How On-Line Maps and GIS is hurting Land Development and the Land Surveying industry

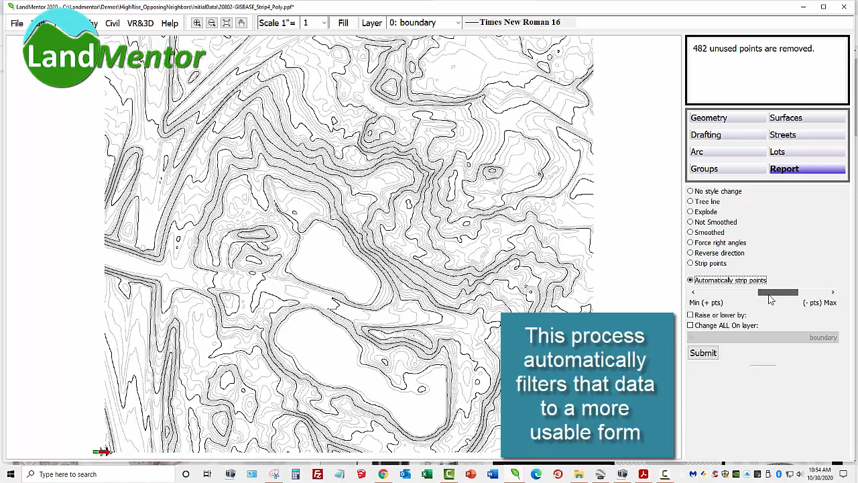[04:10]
However, with LIDAR, instead of defining a 200-acre site with a few hundred on-the-ground points that a land surveyor would collect to accurately create a contour map,
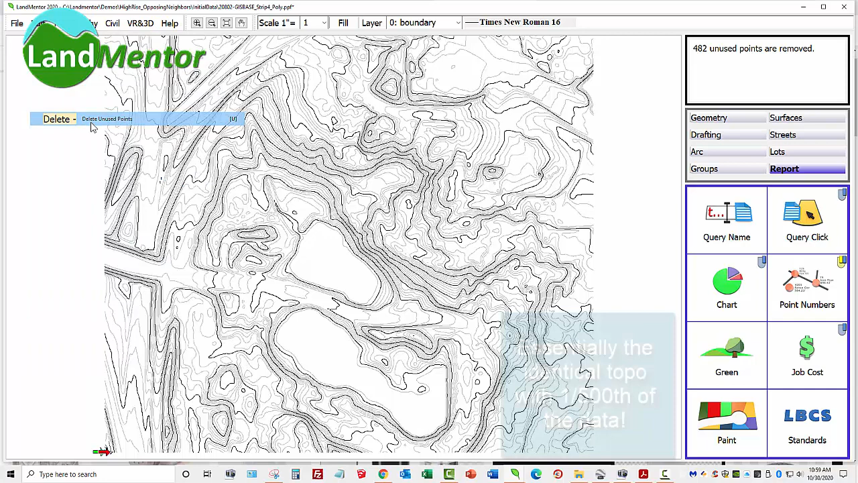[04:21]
the contours generated with LIDAR can contain hundreds of thousands or millions of points. Let me put it to you this way. If you were to pay cash for your $300,000 home,
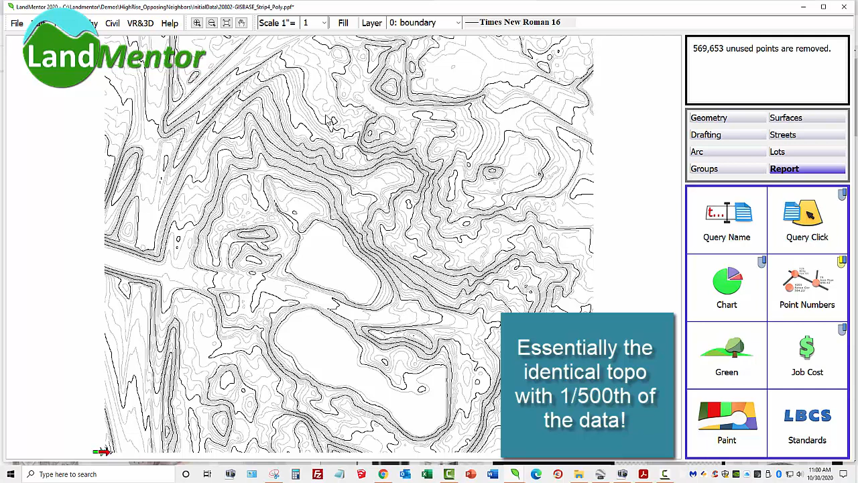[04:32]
you could show up with 300 $1,000 bills, if they still existed, or you could pay with 30 million pennies. To perform engineering calculations, a computer has to decipher the numbers.